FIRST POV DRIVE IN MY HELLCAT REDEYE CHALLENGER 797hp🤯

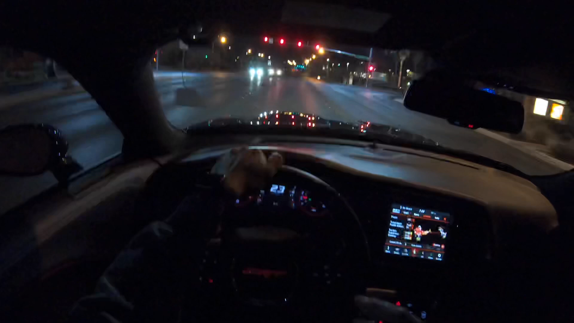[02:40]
on like two pulls two different pulls it had that that tough like jerk like when it was switching gears or switching gears or whatnot but nonetheless man still some good rides uh definitely was spinning man cars definitely spinning a lot
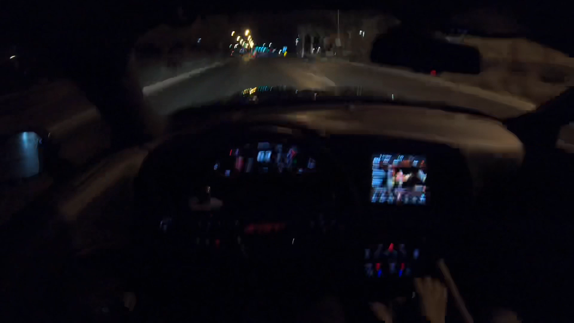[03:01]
right now you look it's it's just too easy man y'all seen y'all seen it like flickering man this this jaw i want to see right here a little oh you know what i don't know if my scat did that or not but when it switched to like the talking about the paddle shippers right there and put the speed at the top